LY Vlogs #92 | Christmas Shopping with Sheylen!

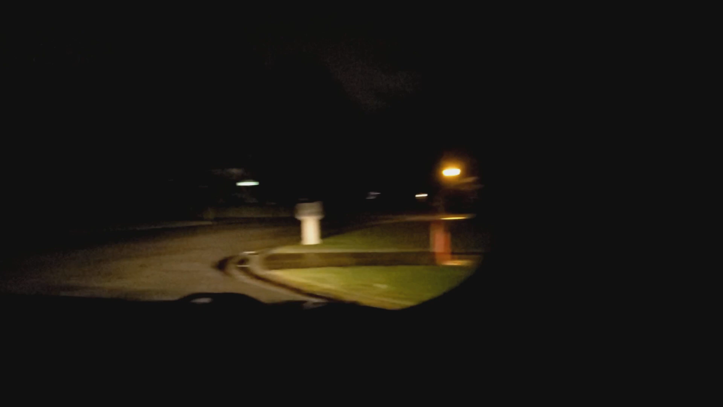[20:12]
Whoa. Well, that looks about it for the next like half a mile. There ain't much. Maybe like a little tiny decorations here and there, but. Want to turn? Actually, let's turn around. Go back to where we came. What do you mean? See if. Actually, wait. What's on the left there? We're gonna take the left. Okay. Yeah, something down here. Taking left. Yeah, they got something big and bright. And it's not the North Star because we're going south.
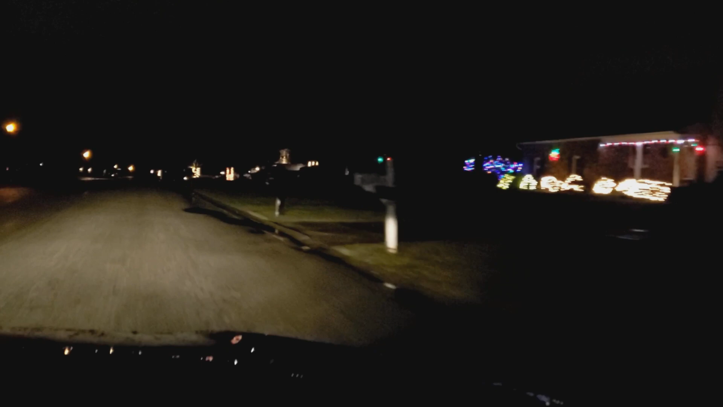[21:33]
Oh my gosh. I thought that was the house. And then that just started like. Put on bright lights for some reason. Bright lights all night. Oh, that's a cool star.
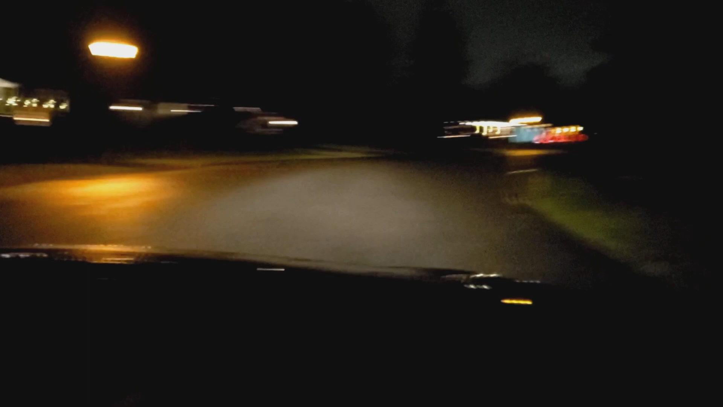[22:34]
Look at the red ones. Whoa. I'll go down the street. We have more going on in the street here. Alright, just that one there. Whoa. Over here. Whoa. Ooh, the White House. Whoa.